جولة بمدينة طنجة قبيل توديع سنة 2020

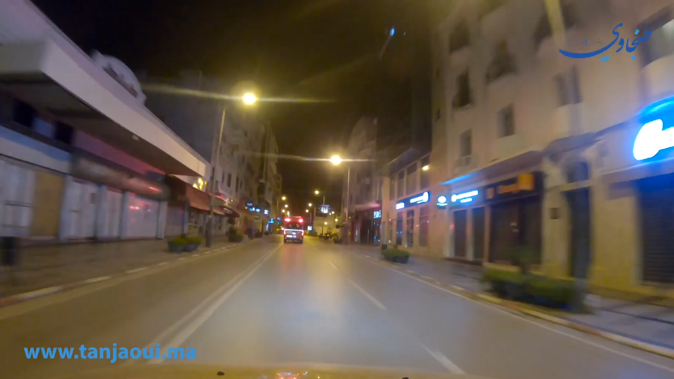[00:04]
مساء الخير وكل عام وأنتم بألف خير مع أجمل الأماني بمناسبة حلول السنة الميلادية الجديدة التي لم يفصلنا عنها سوى ساعات قليلة.
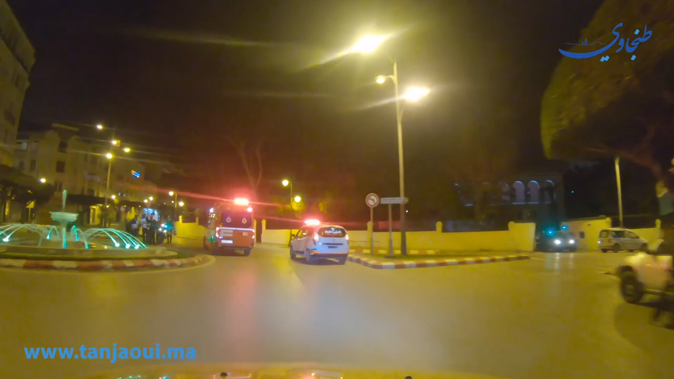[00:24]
حضور أمني مكثف على مستوى مختلف النقاط والشوارع
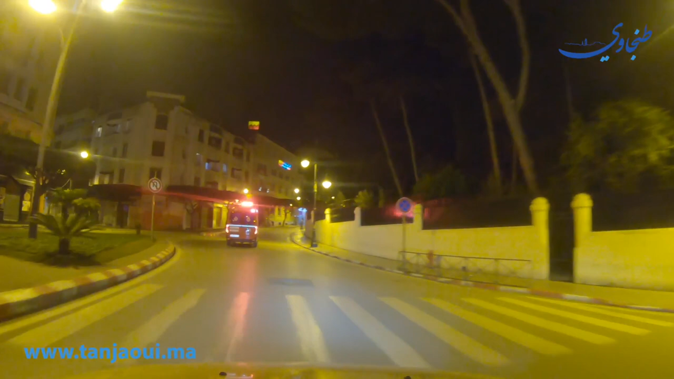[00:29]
الرئيسية والفرعية للعناصر الأمنية والقوات المساعدة والوقاية المدنية.